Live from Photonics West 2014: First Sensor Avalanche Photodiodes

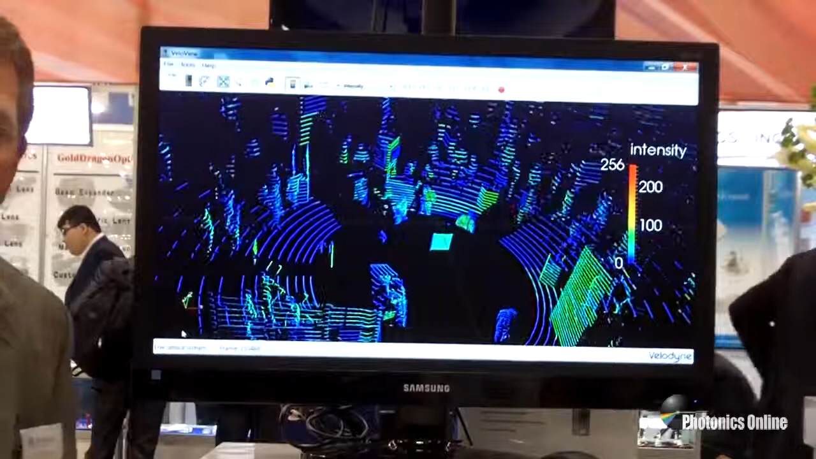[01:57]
But this would be used in the car to control the vehicle in near-surround conditions to avoid any obstacles and self-steer the Google car.